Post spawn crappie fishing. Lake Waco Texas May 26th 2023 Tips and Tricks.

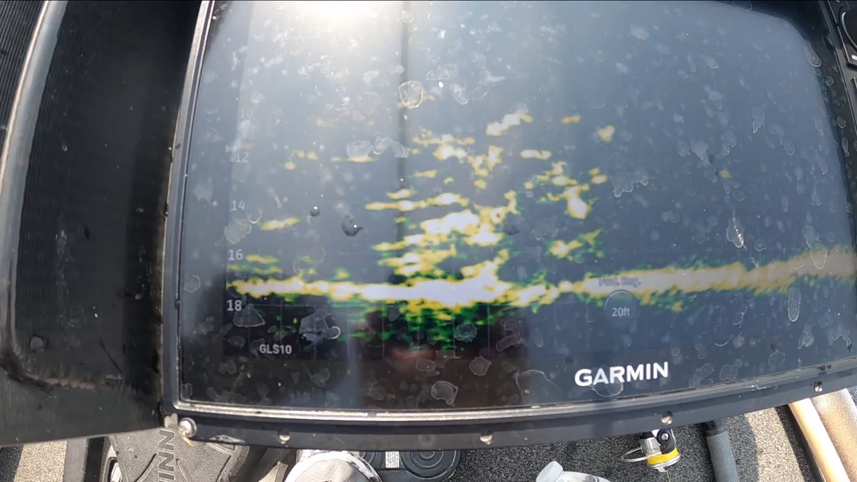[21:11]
got it that's a lot of them follow it that's another good one yeah that's another good one oh that's a black crappie yep black one that's a big black crappie well y'all this is the last fish of the day